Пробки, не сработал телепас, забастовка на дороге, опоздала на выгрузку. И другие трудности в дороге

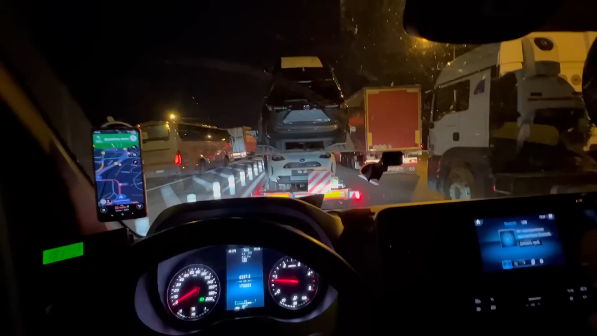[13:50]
Я стою в этой пробке уже 2 часа. Я только съехала с автострады. Я не знаю, что там произошло за этот момент.
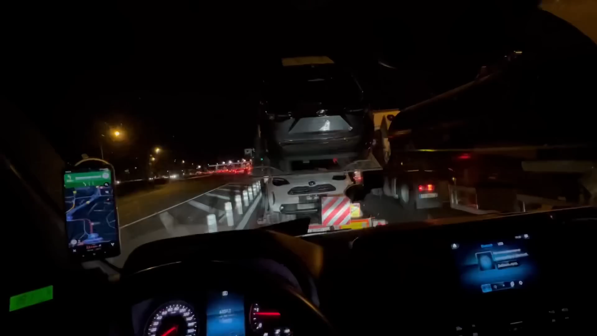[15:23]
Не раз такая ситуация была. Просто сейчас более стрессовая, потому что, ну, просто очень много народа.
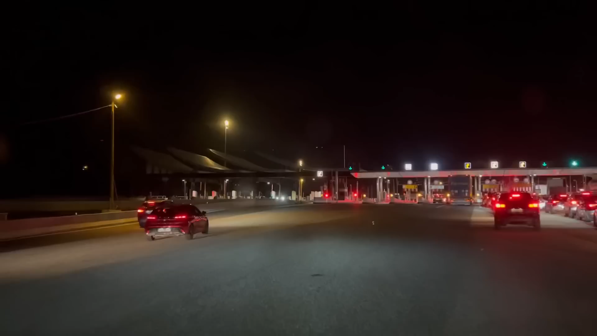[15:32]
Я не поехала туда, где все едут. Поеду крайне левый телепас.
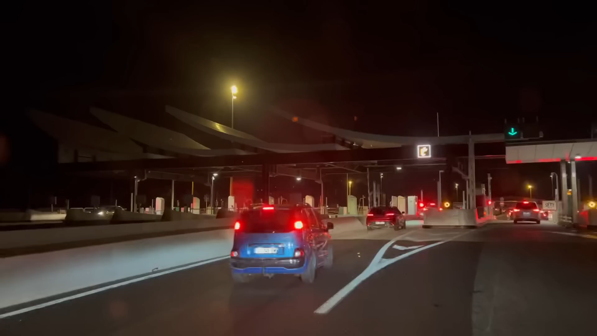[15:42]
Надеюсь, что у меня сработает. Очень. Ну, как всегда, не сработает. Your telepass is not okay for
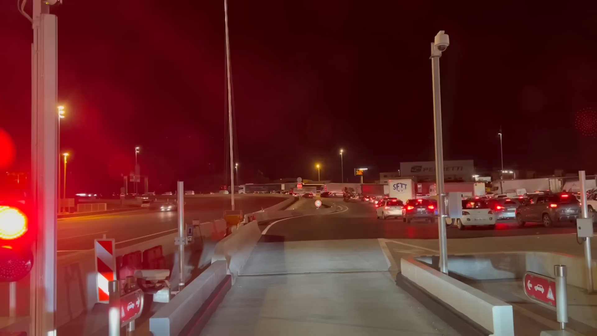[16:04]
the car, the vehicle. The vehicle is over 3 meters. В общем, так как я не говорю по-французски, он мне несколько раз на английском языке сказал, что your telepass is not good. То есть не получилось у меня не отсканировать, сколько бы я ни просила. И также я просила дать кредит-тикет. Я знаю, такой можно взять в Италии. Во Франции такого взять нельзя. Это как будто бы оплата после, то есть кредитный тикет.
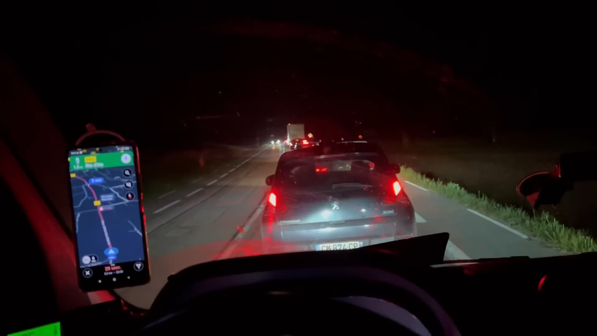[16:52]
потому что там просто вот эта вся пробка, она никак не может рассосаться. Я сейчас снова как будто бы выехала на автостраду и снова развернулась и попробую с националки заехать к своей. своей заправки. Я вообще не знаю, получится ли у меня, но вот опять плюс 30 минут мне стоять.